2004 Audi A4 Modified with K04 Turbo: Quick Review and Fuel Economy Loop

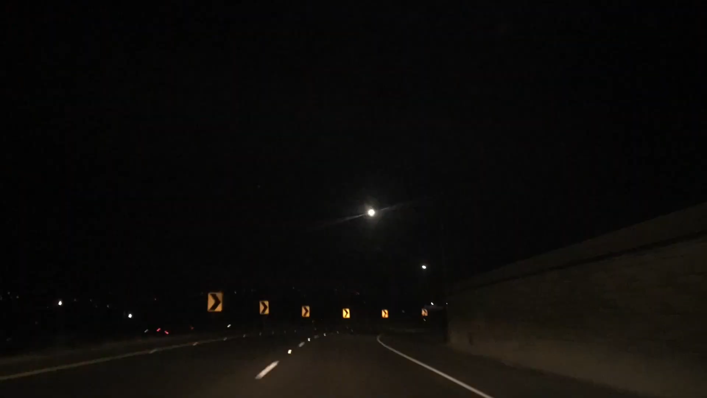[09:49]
so we'll do that now let's check the fuel economy and I'll be right back with you so the footage that you're watching here is a time lapse of me driving through a fuel economy
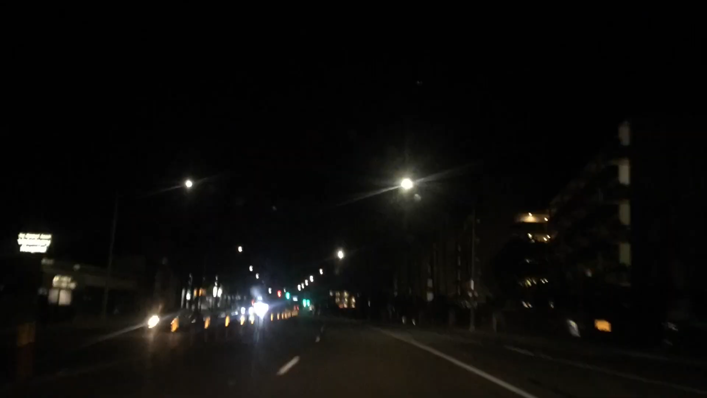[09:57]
mostly highway there is some kind of stoplight action but I would say it's at least 70%
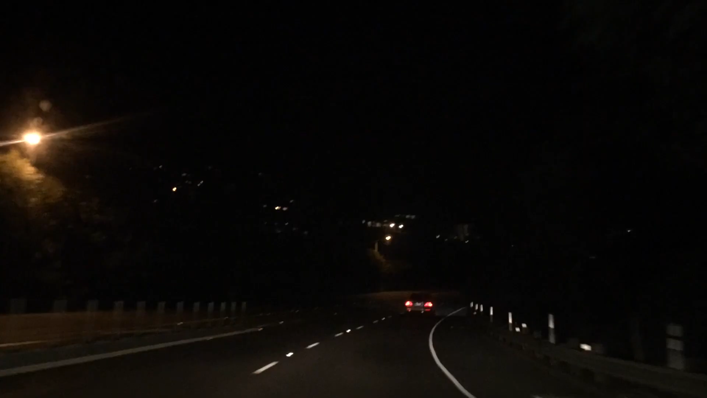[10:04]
highway as far as the miles go and